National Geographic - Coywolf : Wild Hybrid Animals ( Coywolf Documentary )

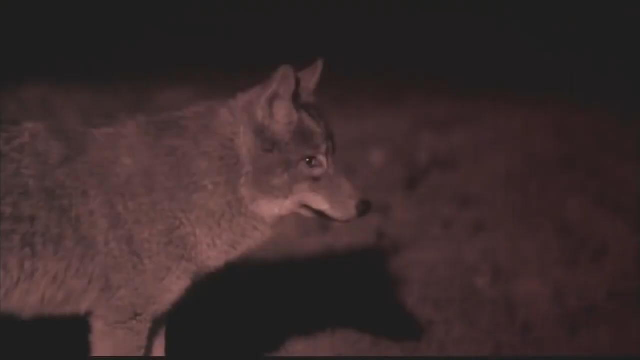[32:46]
The Cherry Beach male is relaxed and easygoing, while his mate is cautious and shy.
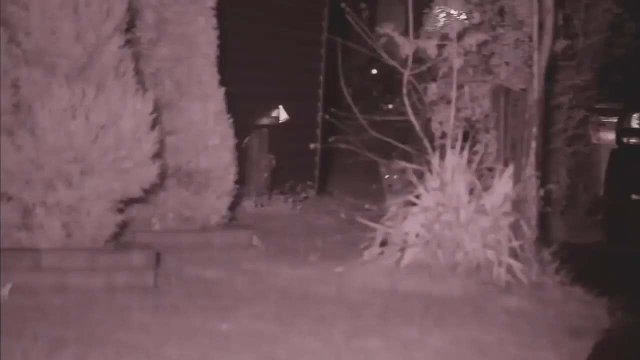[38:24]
She's very adept at timing her movements and she come around behind them.
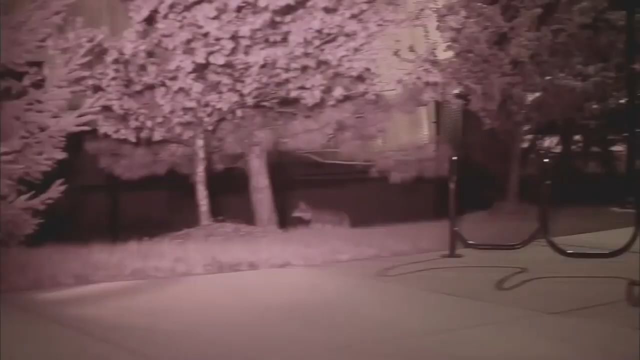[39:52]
And sure enough, it was coyotes.